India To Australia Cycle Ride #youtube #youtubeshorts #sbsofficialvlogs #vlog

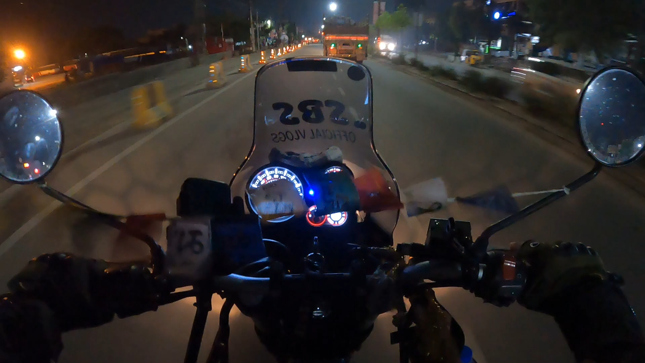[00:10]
ఎందుకో తెలుసా? మన రంజిత్ అన్న ఇండియా టు ఆస్ట్రేలియా రైడ్ సైకిల్ రైడ్ వెళ్తున్నాడు కాబట్టి మనం అందరం సెండ్ ఆఫ్ ఇద్దామనేసి వెళ్తున్నాము. మార్నింగ్ 6 o'clock వరకు అక్కడ ఉండాలి. సో నేను 3:30కి స్టార్ట్ అయిపోయినా. బట్ ఇప్పుడు నేను వచ్చేసి మేడ్చల్ అయితే క్రాస్ అవుతున్నాను.
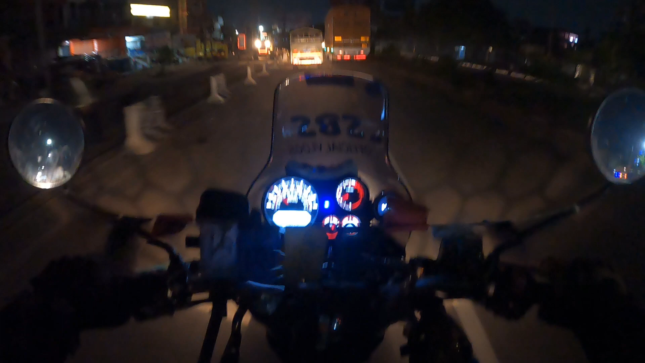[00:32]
ఇంకో 40 మినిట్స్లో నేను 4 మినిట్స్ రీచ్ అయిపోతాను. అక్కడికి వెళ్ళిన తర్వాత ఇప్పుడైతే అక్కడ ఎంతమంది ఉన్నారో తెలియదు.
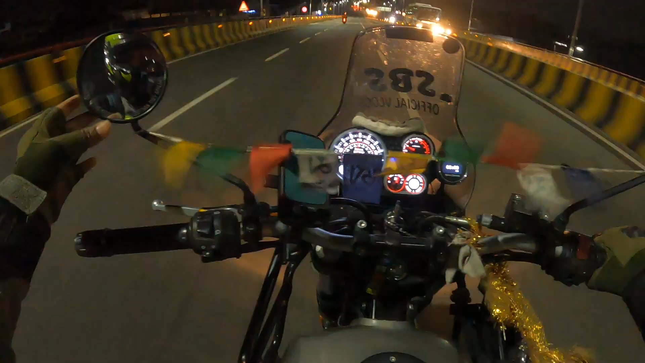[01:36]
కానీ ఈ నైట్ రైడ్ చేస్తుంటే మాత్రం మస్తు అనిపిస్తుంది, చల్లగా వెదర్.